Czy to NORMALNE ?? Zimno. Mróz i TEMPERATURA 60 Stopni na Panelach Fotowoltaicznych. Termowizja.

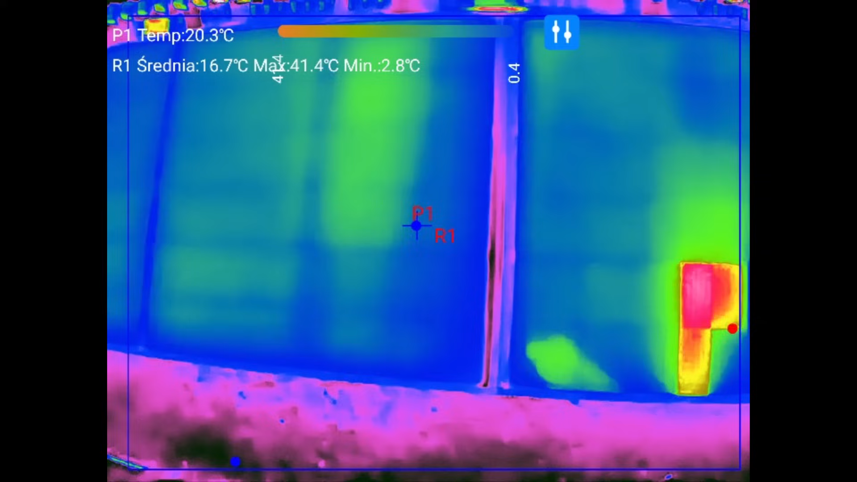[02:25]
On screen: spot 20.3°C, max 41.4°C, min 2.8°C
Pokazują jakieś temperatury z rana. Które to jest? A nie. To dobra. Ok. To są te dwa.
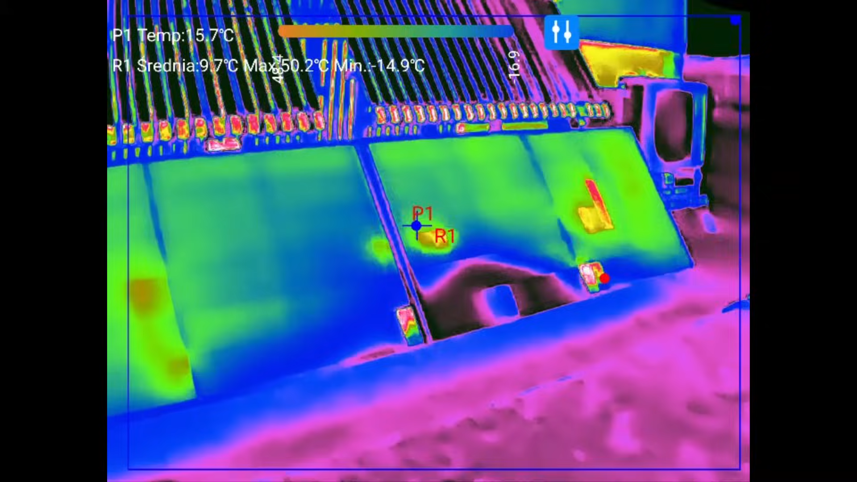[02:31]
On screen: spot 15.7°C, min -14.9°C
Ten jeszcze był przed chwilą zacieniony. Tutaj właśnie. Jeszcze.
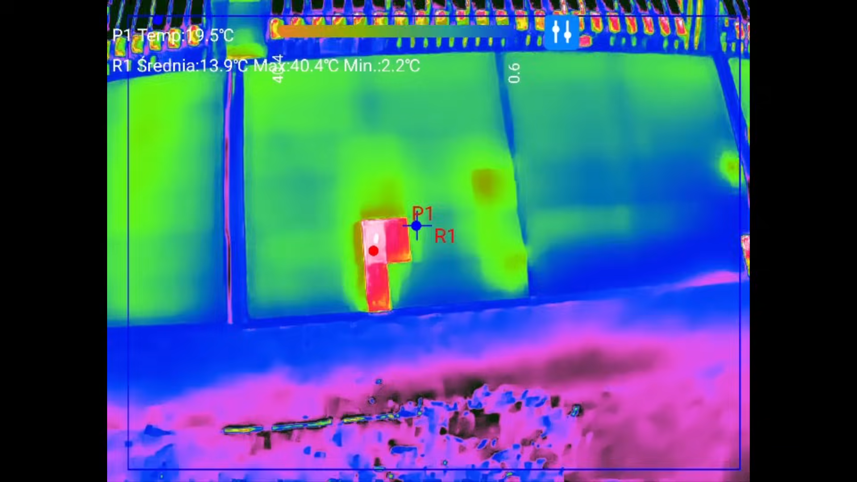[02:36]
On screen: spot 19.5°C, max 40.4°C, min 2.2°C
Kombinuję na tych ogniwach. 27 stopni. Zobaczcie jak się grzeją.
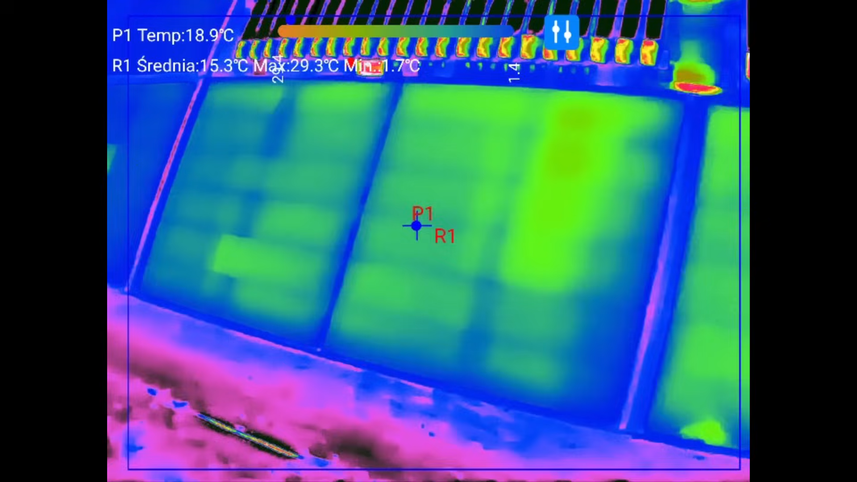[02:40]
On screen: spot 18.9°C, max 29.3°C
A ten panel nie był zacieniony. I na nim nie ma nic. Kompletnie. Także zacienienie wpływa. Na. Prace całego panela. A ten jest. Jeszcze jest zacieniony. I tutaj też ogniwa. Po prostu kombinują. Diody. Kombinują. Na najgorętszym miejscu.
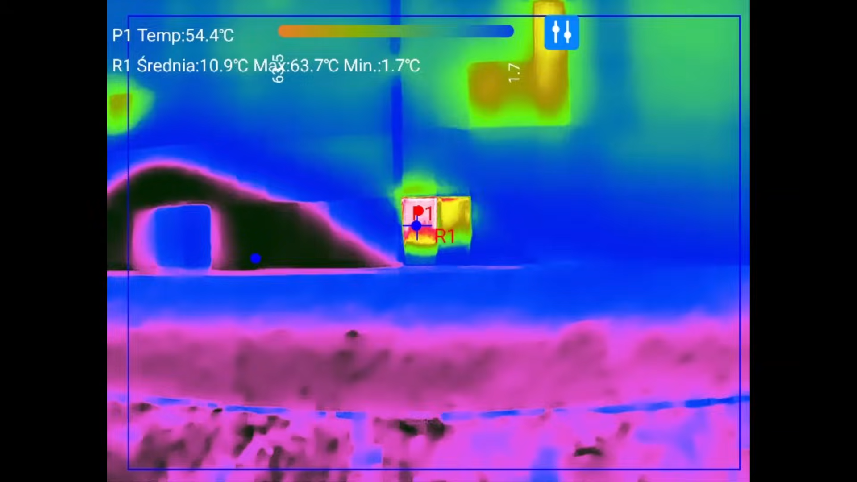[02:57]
On screen: spot 54.4°C, max 63.7°C, min 1.7°C
Ile mamy. Tutaj nam szuka. 20. Gdzie tu jest. 13 stopni. Nie. Tu jest P1. 60 ma to miejsce.
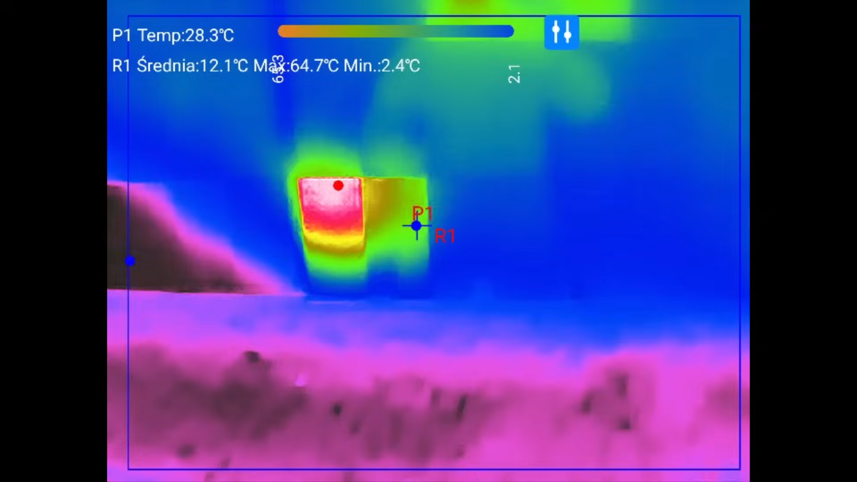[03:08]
On screen: spot 28.3°C, max 64.7°C, min 2.4°C
Aż dotknę. A faktycznie no. Ale gorące. O. Przeje się na cud. Widzicie. Trochę cienia.
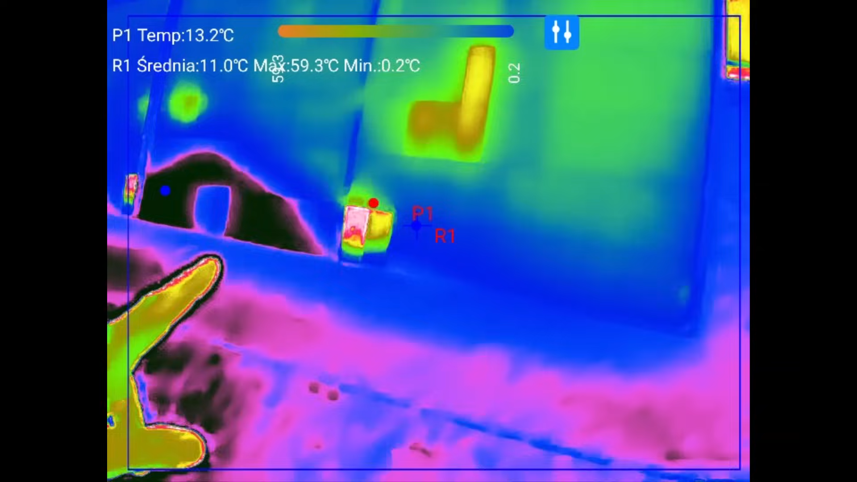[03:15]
On screen: spot 13.2°C, max 59.3°C, min 0.2°C
Tutaj. Trochę tutaj. I ogniwo ma aż 60 stopni. Także no nie jest dobre ani trochę.
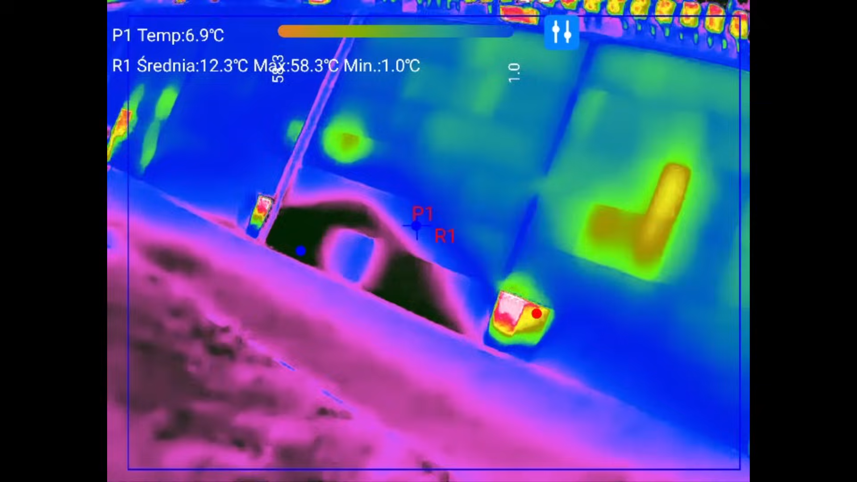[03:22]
On screen: spot 6.9°C, max 58.3°C, min 1.0°C
No nagrało się mocno.
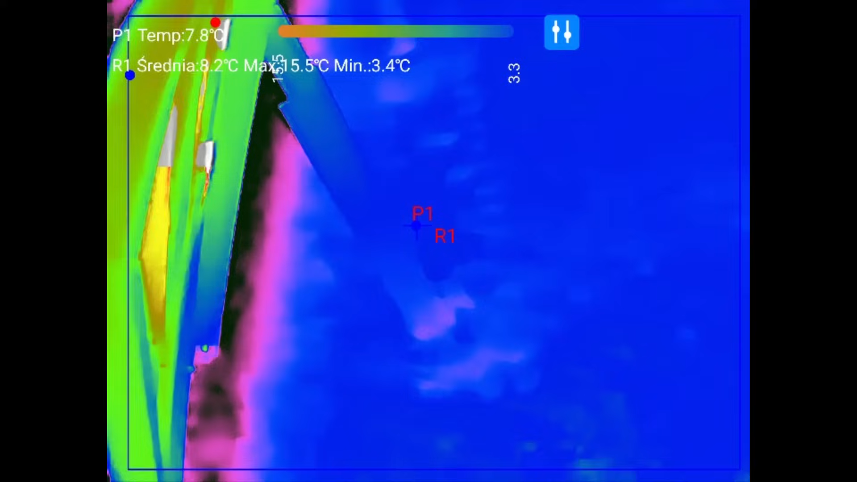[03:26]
On screen: spot 7.8°C, min 3.4°C
Powiem wam. Cien nie jest dobry.
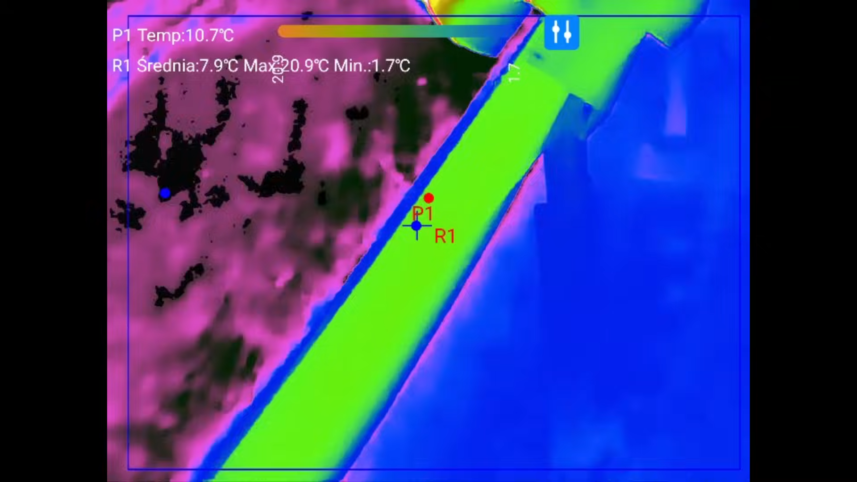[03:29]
On screen: spot 10.7°C, max 20.9°C, min 1.7°C
Niestety. I to już nie.
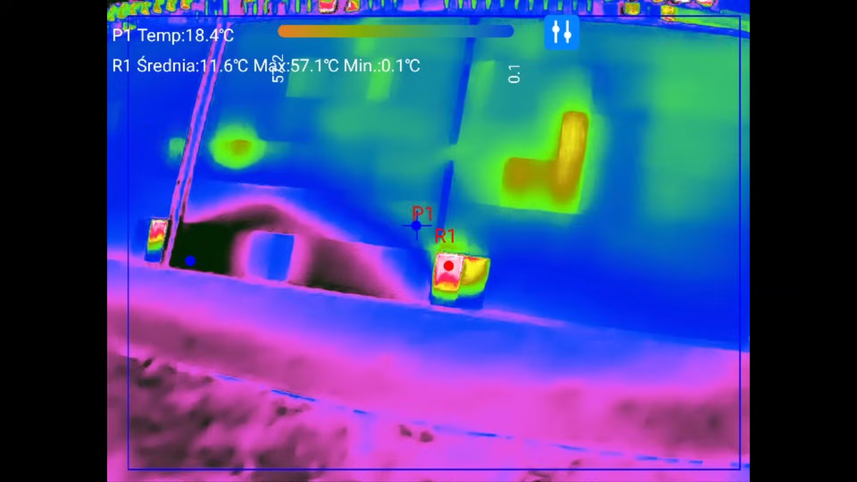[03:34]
On screen: spot 18.4°C, max 57.1°C, min 0.1°C
Słuchajcie. Pierwszy raz.
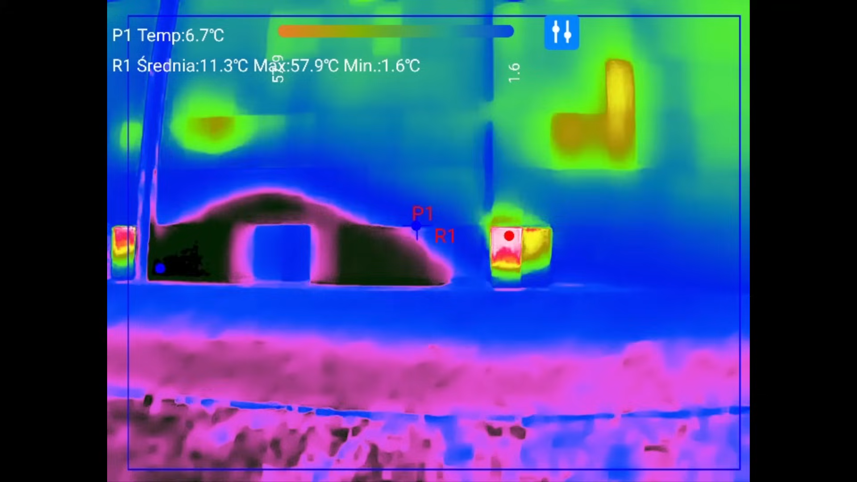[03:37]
On screen: spot 6.7°C, max 57.9°C, min 1.6°C
No ciekawe. Tutaj mi pokazuje. A maksymalna. 58. Tutaj pokazuje.
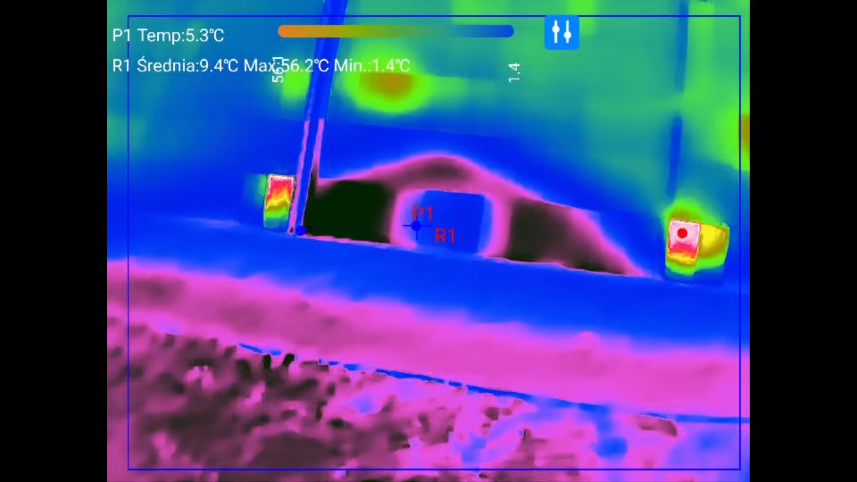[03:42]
On screen: spot 5.3°C, min 1.4°C
Tutaj na tym. Na tym wyłapuje maksymalną. Tu jest. Ta 38.
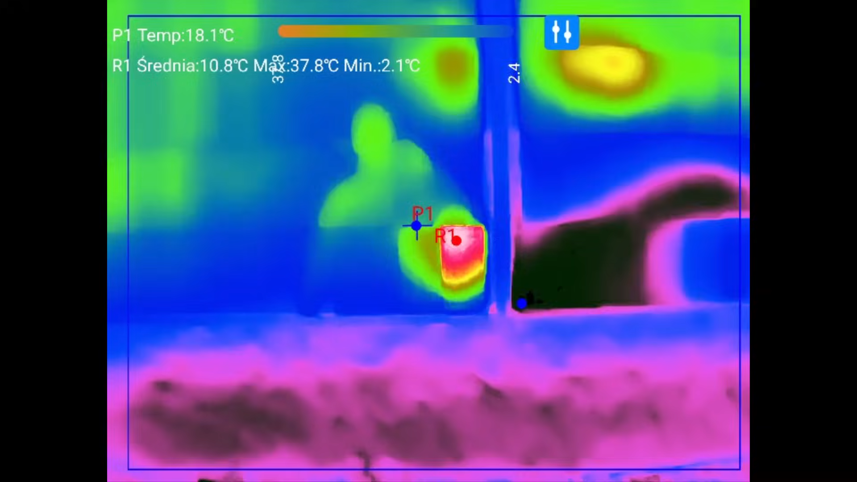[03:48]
On screen: spot 18.1°C, max 37.8°C, min 2.1°C
Tutaj. Tutaj już praktycznie nie mamy. Ale też gorące. Aż go normalnie zgrzało.
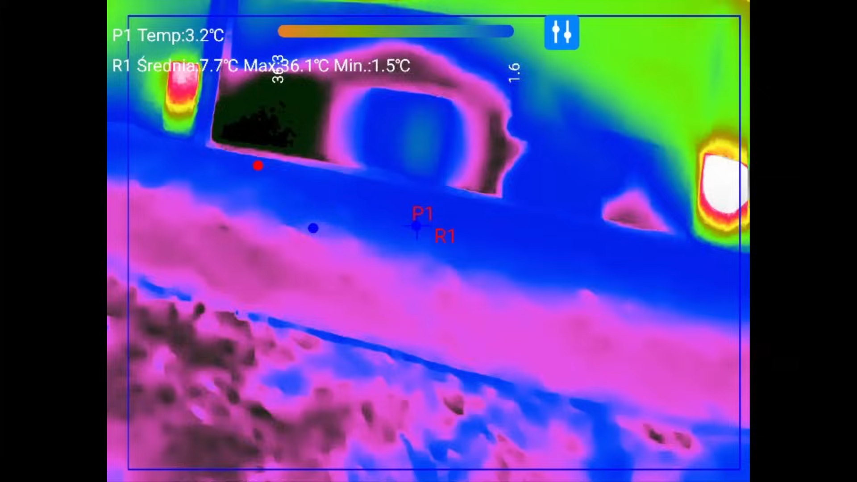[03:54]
On screen: spot 3.2°C, max 36.1°C, min 1.5°C
No niestety. Tak to wygląda. Zejdzie cień. I będzie wszystko w porządku.
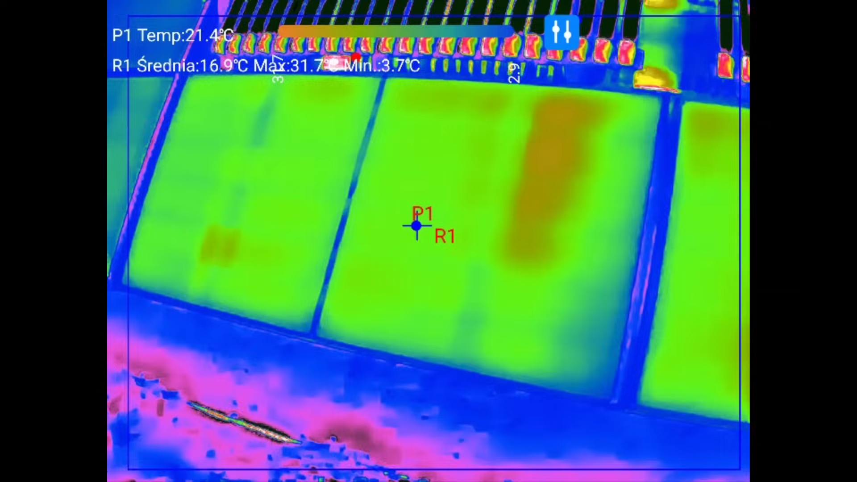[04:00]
On screen: spot 21.4°C
Kupki się nagrzały.
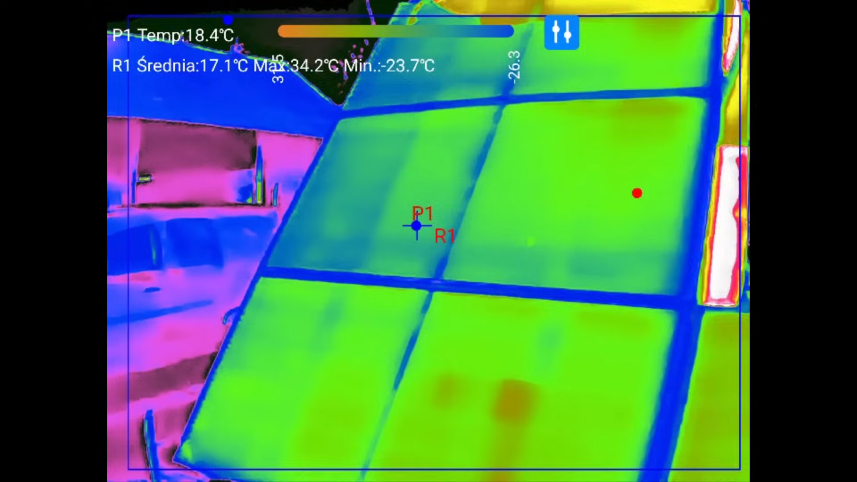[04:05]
On screen: spot 18.4°C, max 34.2°C, min -23.7°C
A ten już. Odpuszcza.
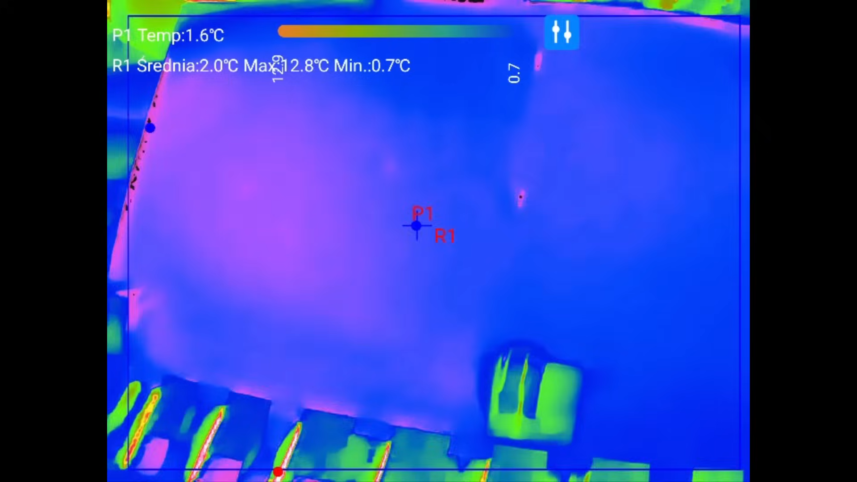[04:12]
On screen: spot 1.6°C, min 0.7°C
Tylko że on odpuszcza na spokojnie. Bo. Nie ma na nim. No nie ma słońca takiego mocnego.